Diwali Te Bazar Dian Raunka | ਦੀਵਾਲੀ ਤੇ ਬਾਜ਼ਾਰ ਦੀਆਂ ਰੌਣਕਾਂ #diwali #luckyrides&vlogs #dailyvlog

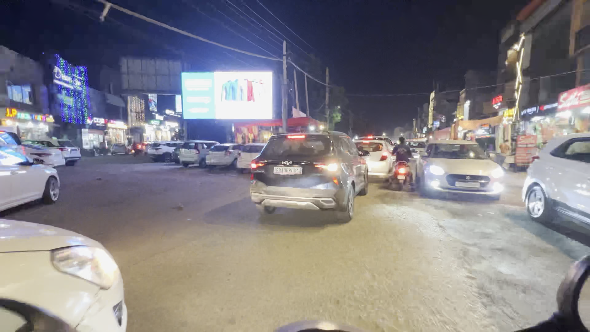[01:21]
ਮੋਲ ਟਾਊਨ 'ਚ ਭੀੜ ਨਹੀਂ ਖਤਮ ਹੋ ਸਕਦੀ ਕਦੇ,
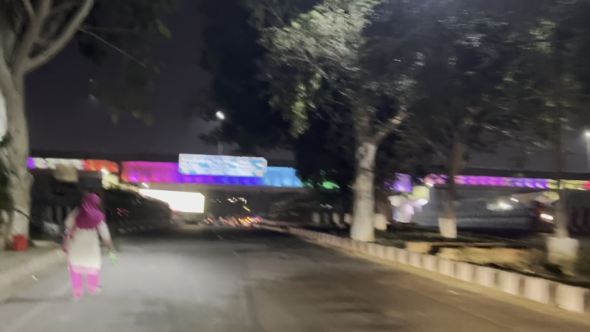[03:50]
ਕਿੰਨਾ ਸੋਹਣਾ ਲੱਗ ਰਿਹਾ, ਇਹਨਾਂ ਨੇ ਪਹਿਲਾਂ ਸਿੰਗਲ ਸਿੰਗਲ ਲਾਈਟ ਆਉਂਦੀ ਮਲਟੀ ਕਰਤੀ ਸਾਰੀਆਂ।
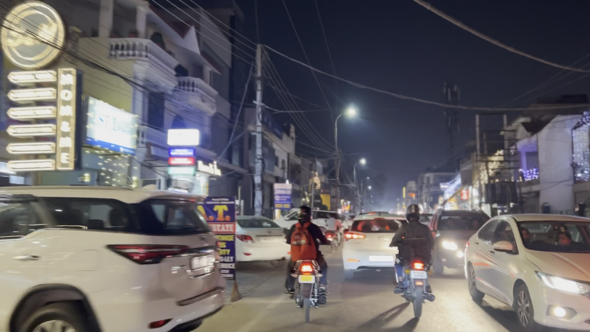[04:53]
ਯਾਰ ਇੱਧਰ ਦਿਵਾਲੀ ਕਰਕੇ ਨਾ ਲੋਕ ਸ਼ੋਪਿੰਗ ਸ਼ੁਪਿੰਗ ਕਰਨ ਆਏ ਗੱਡੀਆਂ ਦੇ ਵਿੱਚ, ਸੋ ਟ੍ਰੈਫਿਕ ਥੋੜ੍ਹਾ ਜ਼ਿਆਦਾ ਆ। ਬਾਕੀ ਛੱਡੋ ਤੁਸੀਂ ਟ੍ਰੈਫਿਕ ਨੂੰ ਇਗਨੋਰ ਕਰਕੇ, ਲਾਈਟਿੰਗ ਦੇਖੋ ਯਾਰ ਕਿੰਨੀ ਸੋਹਣੀ ਕੀਤੀ ਹੈ ਲੋਕਾਂ ਨੇ ਇੱਥੇ।
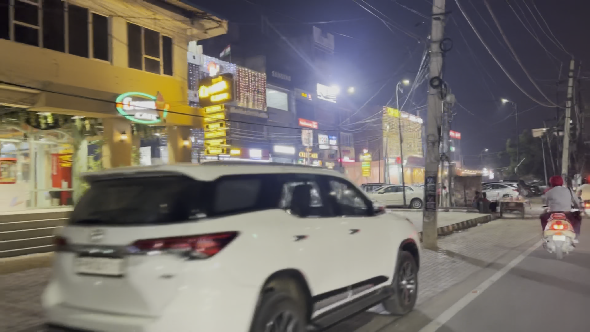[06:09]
ਆ ਲਈ ਕਰੋ ਚੈੱਕ ਸਾਰੀ ਉਮਰ ਕਿੰਨੀ ਸੋਹਣੀ ਲੱਗ ਰਹੀ ਹੈ
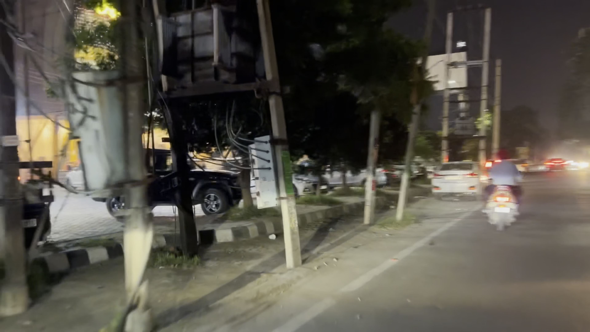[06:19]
ਦਿਵਾਲੀ ਦੇ ਨੇੜੇ ਆ ਕੇ ਨਾ ਮਾਰਕੀਟਾਂ ਬਹੁਤ ਸੋਹਣੀਆਂ ਲੱਗਦੀਆਂ ਬਿਕੋਜ਼ ਲਾਈਟਿੰਗ ਹੋਈ ਹੁੰਦੀ ਆ ਲੜੀਆਂ ਲੁੜੀਆਂ ਲੱਗੀਆਂ ਹੁੰਦੀਆਂ ਦੇਖੋ
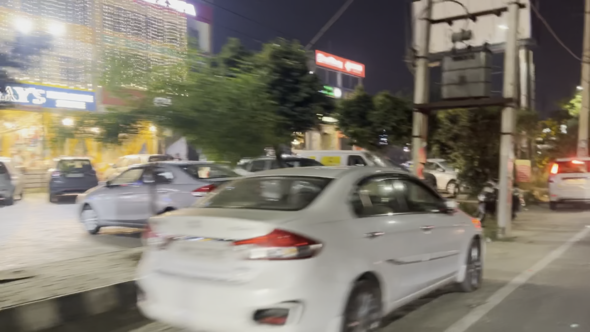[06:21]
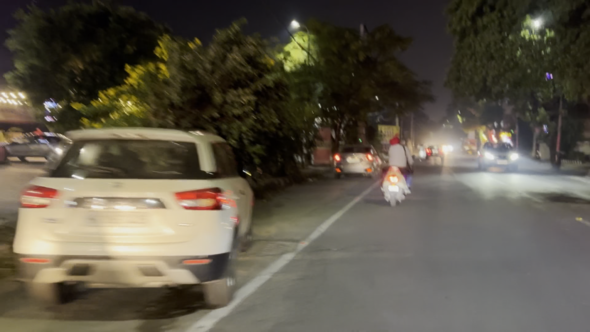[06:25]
ਇਹਦਾ ਅਲੱਗ ਹੀ ਸੀਨ ਵਧੀਆ ਬਣਿਆ ਹੁੰਦਾ ਪੂਰਾ ਉਹਦੇ ਕੋਲ ਸਾਹਮਣੇ ਕਿੱਦਾਂ ਮਲਟੀ ਕਲਰ ਲਾਇਆ ਹੋਇਆ
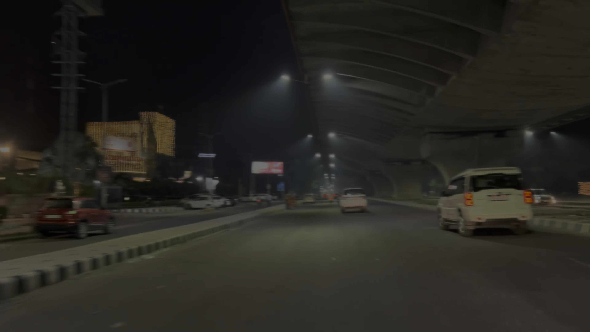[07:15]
ਉਹ ਜੀ ਕਰੋ ਚੈੱਕ ਐਮਬੀਡੀ ਮੋਲ ਇਹਦੀ ਲਾਈਟਿੰਗ ਡਿਫਰੈਂਟ ਵੇ ਨਾਲ ਕੀਤੀ ਹੋਈ ਹੈ